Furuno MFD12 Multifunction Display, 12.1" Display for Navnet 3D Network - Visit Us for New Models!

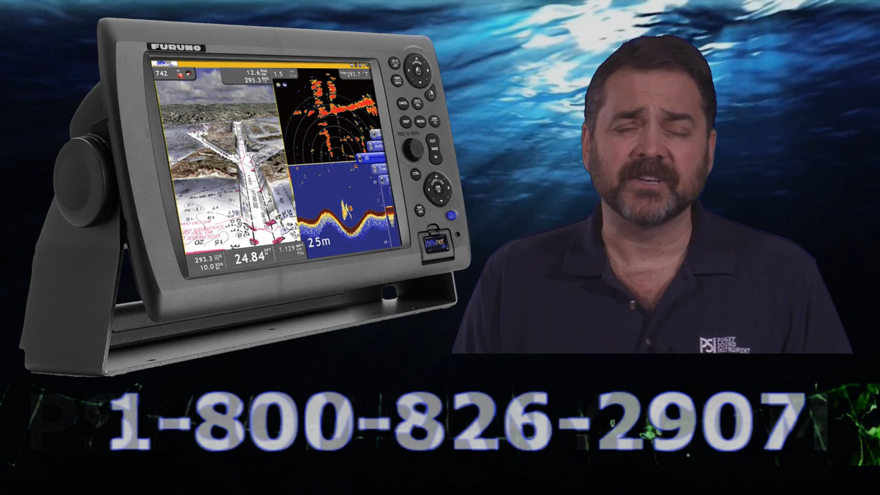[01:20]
making it very easy to make selections. Another feature that I'm really that I really like is the hot page configuration. This allows you to customize those functions that you're likely to return to, allows you to reset your multifunction display back up the way you want to use it, makes its use just very simple, allowing virtual virtually allowing you to bring up keys nearly simul pages simultaneously and making the display a cinch to use.
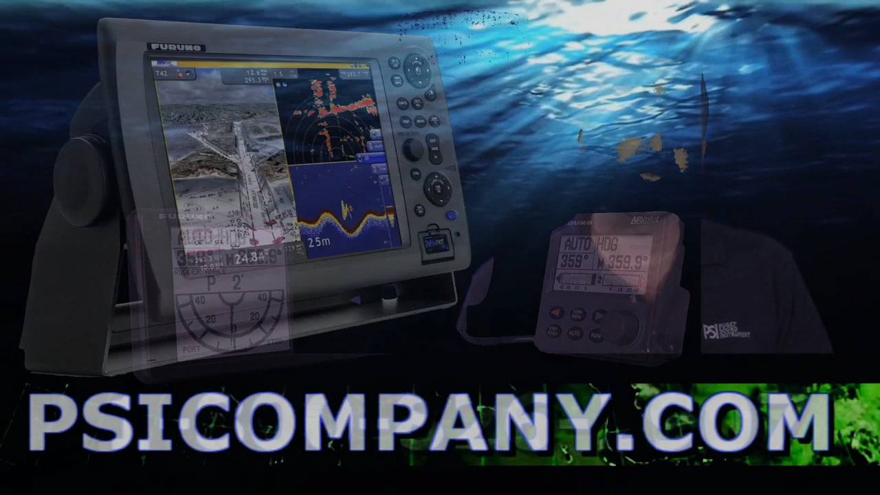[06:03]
So if you're looking for a 12 inch style display and a multi-function capacity consider the Furno navnet MFD12. It is a bright beautiful to look at display ergonomically designed will make an excellent addition to your wheelhouse.